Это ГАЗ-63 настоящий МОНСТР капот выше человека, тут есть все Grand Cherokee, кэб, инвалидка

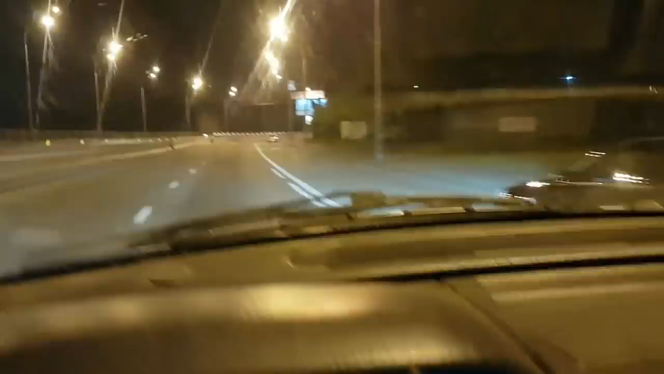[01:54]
А вот, друзья, вот самый дорогой слесарь. Самый дорогой и модный. Смотрите, один стартанул на Альфе. Так, на Кадиллаке, ну, по-солидному. На Кадиллаке по-солидному.
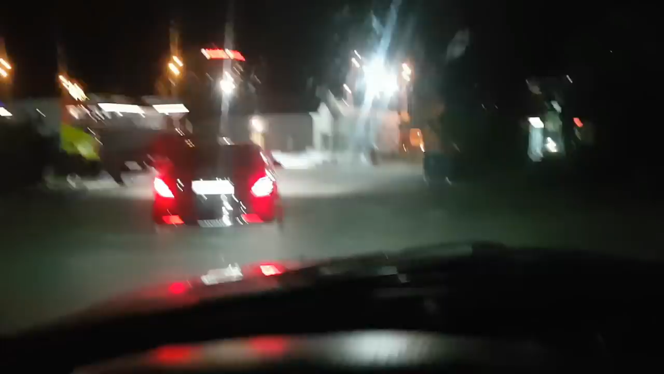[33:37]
Михалыча, мне кажется, быстрее на вот этой машине впереди. Так.